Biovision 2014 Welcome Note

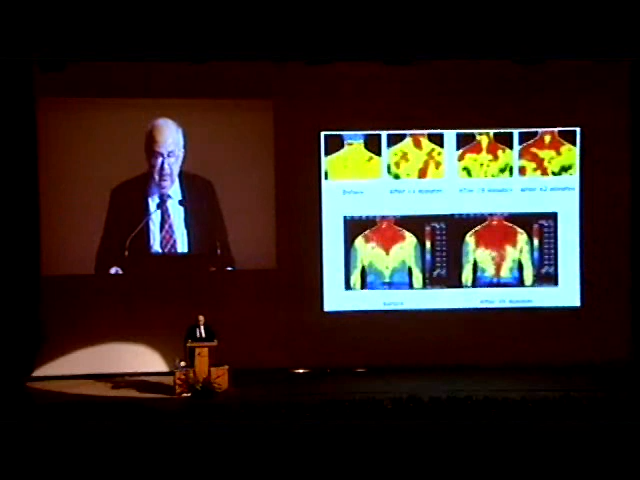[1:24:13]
This is a heat image taken, and that heat image is used also in tomography to identify pains for people.